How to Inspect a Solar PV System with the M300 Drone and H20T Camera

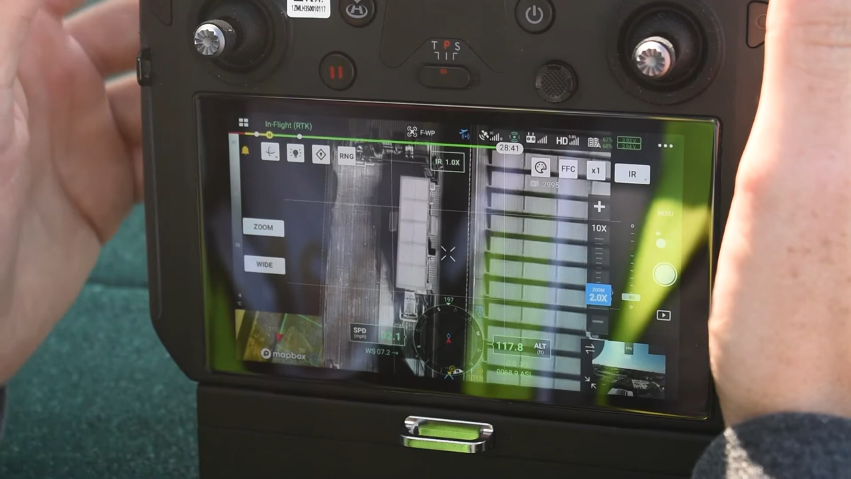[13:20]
it back down to 90 so you're stuck with a 90 degree pitch not perfect but it works pretty well so you see the